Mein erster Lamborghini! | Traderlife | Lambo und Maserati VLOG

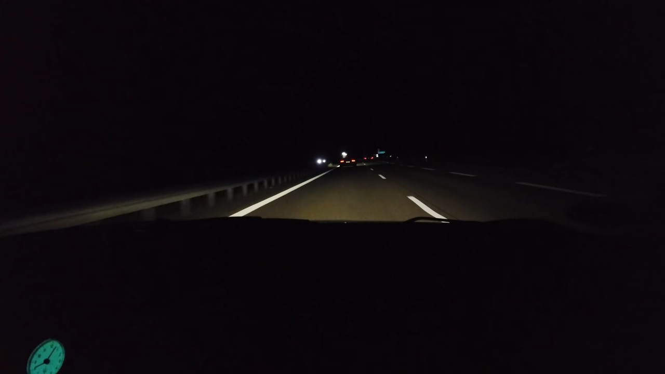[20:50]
Fahr zurück. Mit 300 km/h hier. Eieiei. Vor uns ist Markus mit seinem Lambo. Dejan, was ist dein Fazit? Boah, das ist einfach unglaublich. Unglaublich. Wirklich. Na geil.